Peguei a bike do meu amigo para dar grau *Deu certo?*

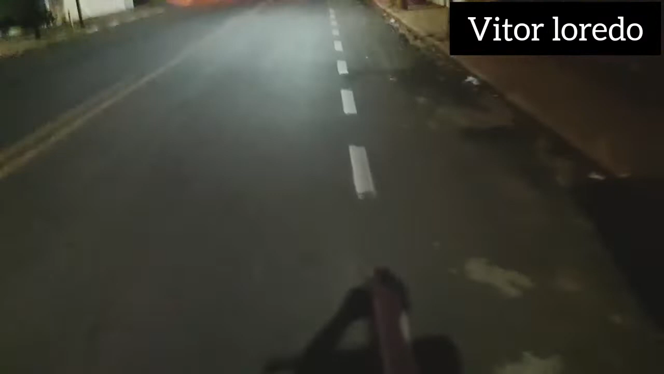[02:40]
Só grau, pessoal Tem que tomar cuidado que Tá garovando, né A pista tá molhada Aí pra gente tomar um rolo aí Nas curvas aí é facinho,